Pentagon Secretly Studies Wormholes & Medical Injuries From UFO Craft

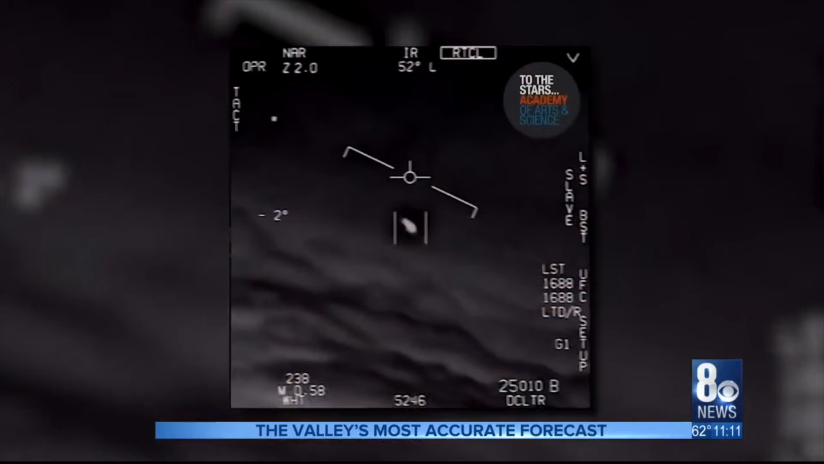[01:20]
military studies to figure out how UFOs work and how to build their own. There's a whole fleet of them, look on the ASA. The so-called Gimbal UFO, recorded by military pilots in 2015,
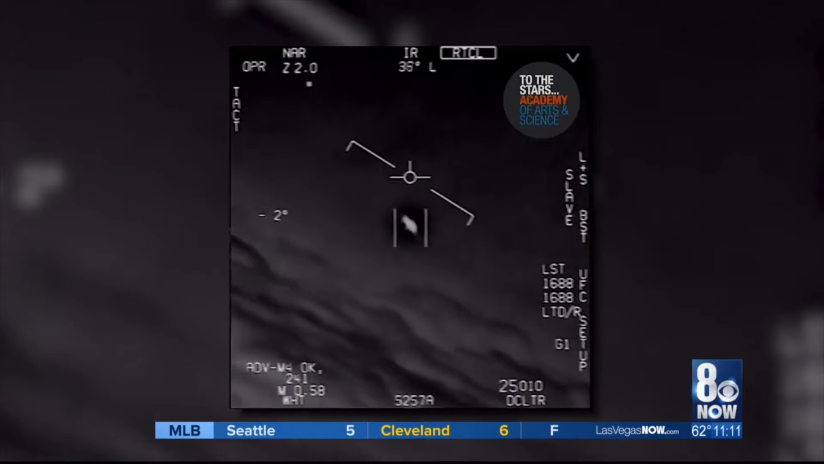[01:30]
is one of dozens of similar objects encountered off the coasts of Florida and Virginia in the last three years, according to Pentagon sources.
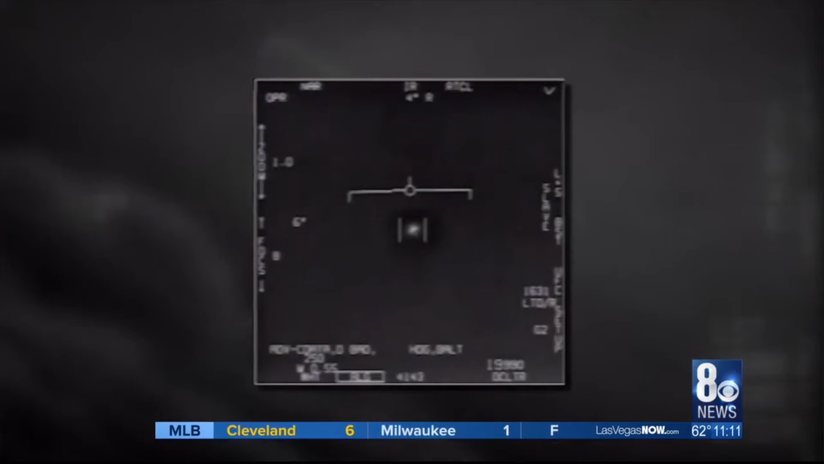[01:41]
The Tic Tac UFO, which buzzed the USS Nimitz carrier group in 2004, was not only seen by pilots and cameras, but also by several high-tech sensor systems,